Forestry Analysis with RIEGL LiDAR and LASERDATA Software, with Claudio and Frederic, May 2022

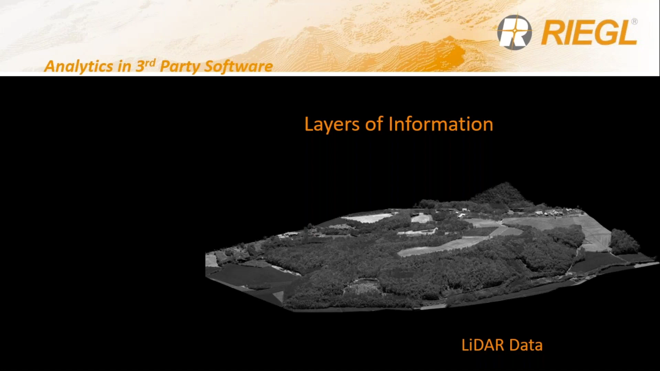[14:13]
Hablamos de la información LIDAR propiamente tal. Hablamos de obtener un modelo digital de terreno con esta facilidad de eliminar la vegetación. Obtener la vegetación propiamente tal. La altura de la misma y, por último, verlos, observar los cambios. Last but not least, I would like to finish my presentation with the layers of information you guys may obtain using LiDAR data,
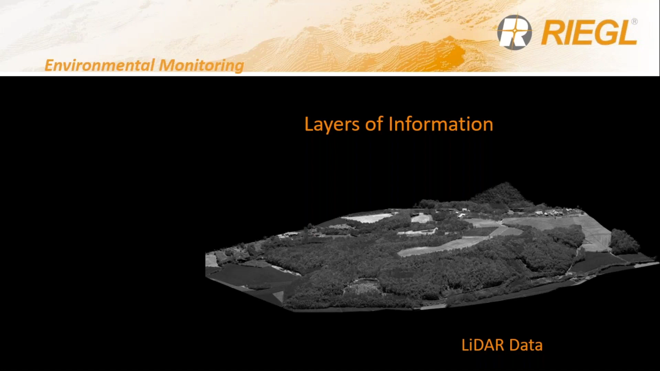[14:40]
kind of a refresh on what is possible to obtain. So we talk about the LiDAR data itself.
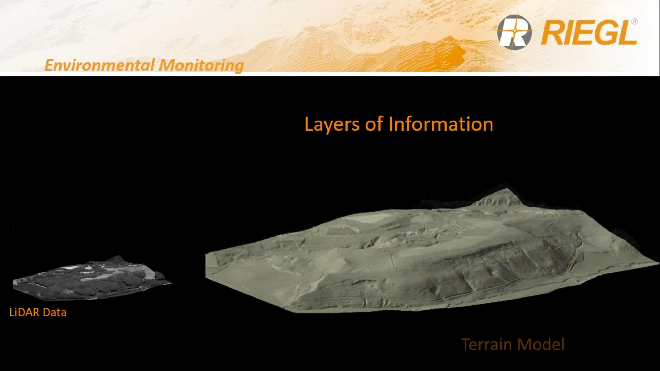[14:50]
We may also obtain the digital terrain model with this feature that we can abstract all, you know, all the vegetation and have the DTM, the vegetation, of course.
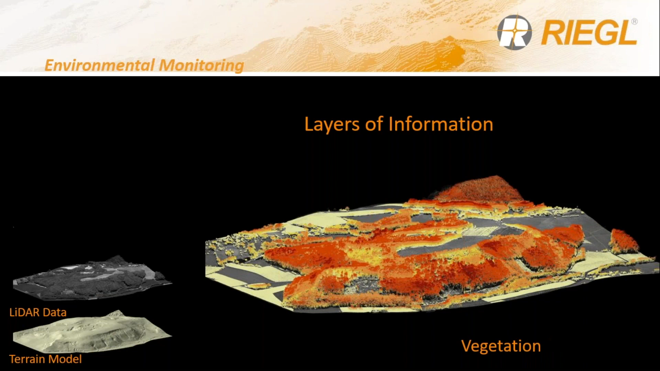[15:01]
the canopy height, so we can detect during the different seasons, and of course during different season,
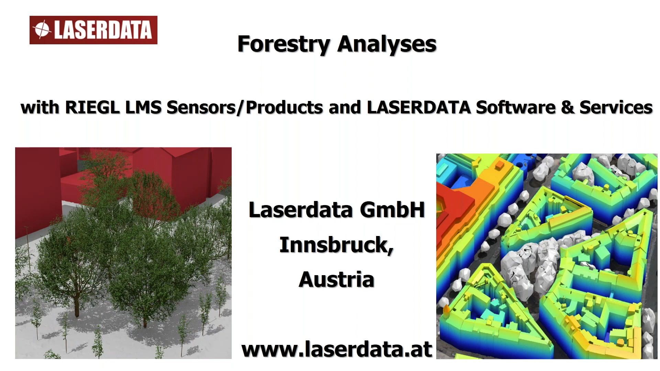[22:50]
En la izquierda vemos una imagen de mucho detalle con equipo Regal, ¿verdad? Con equipo terrestre. Y en la derecha vemos una imagen aérea tomada también con equipo Regal, donde podemos hacer otro tipo de análisis que a continuación voy a presentar. So, according to the two different data types, and maybe we should
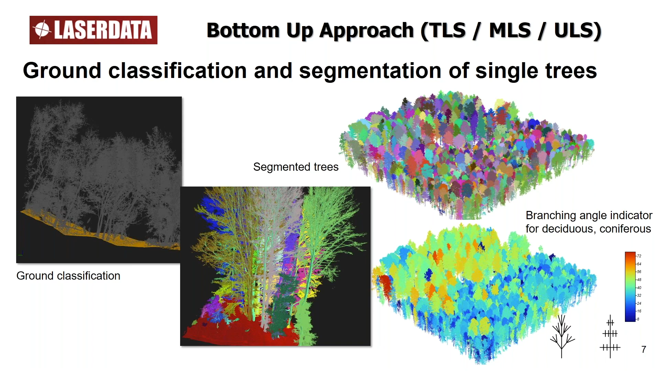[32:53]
e identificar las distintas variedades de árboles de acuerdo a si pierde o no pierde hoja durante la estación, y así obtener información muy valiosa. Estoy seguro que la gente de Forestal, que sabe muchísimo, muchísimo más que yo, va a entender muchísimo mejor este concepto. Great. Then I jump into the next slide, which shows you actually the vectorization, 3D vectorization results of the point clouds. It's a 3D shapefile, which is the final format.
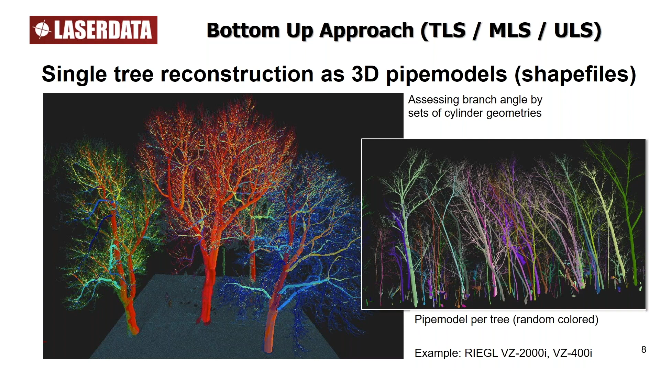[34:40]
colorización aleatoria. Esto es importante mencionar que sale como resultado en formato shape. Fine. Then I know very much appreciated and needed within the forestry community is the tree trunk detection as well as the measurement of the diameter at breast height. Therefore, we have got an own module which allows to extract slices at
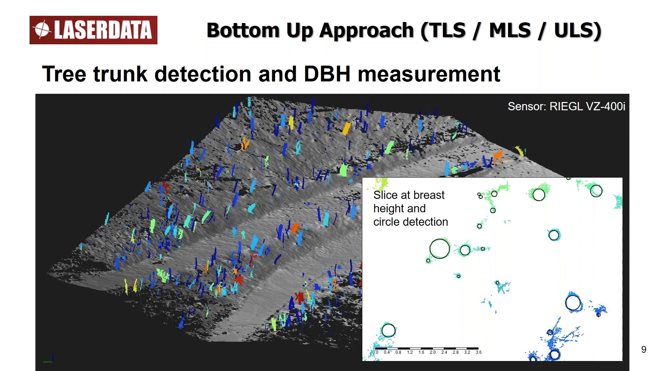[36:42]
el hecho de saber en ciertas etapas el radio de cada tronco. Es muy valiosa información para todos los ingenieros forestales o los relacionados con este tema. Okay,
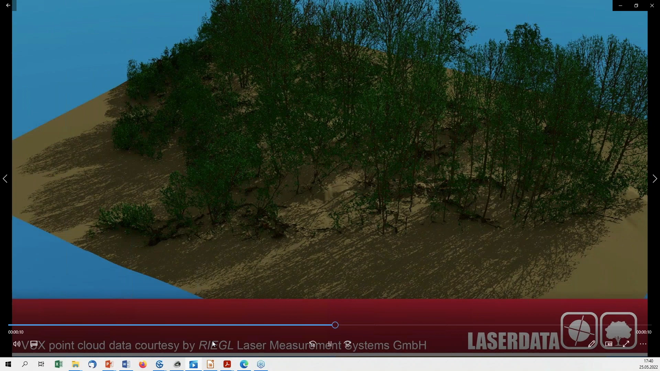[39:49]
Partimos haciendo el análisis de terreno. Recuerden que esto se llama desde abajo hacia arriba, bottom up. Entonces parte haciendo un modelo digital de terreno del
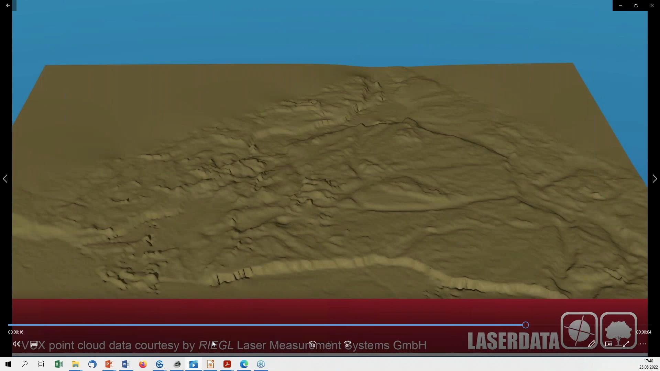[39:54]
terreno sin la vegetación y luego comienza el software a recrear árbol por árbol desde el tronco hasta las ramas para finalizar en esta representación de las hojas de cada árbol teniendo en cuenta el diámetro de la rama que sostiene a esa hoja.
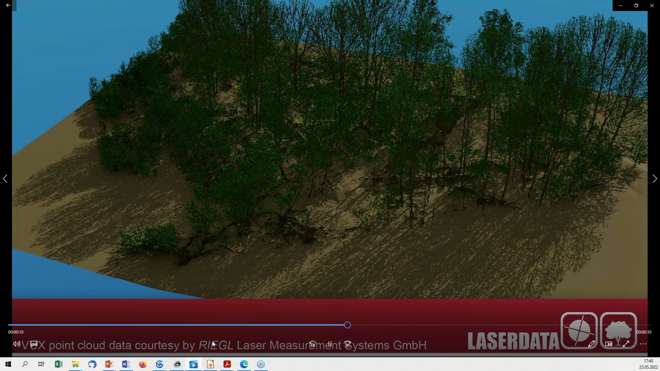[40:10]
Entonces el software es capaz de modelar y extrapolar de alguna forma información para llegar a visualizar de la manera que está presentando ahí el árbol con cada hoja, ramas y hojas, ¿verdad?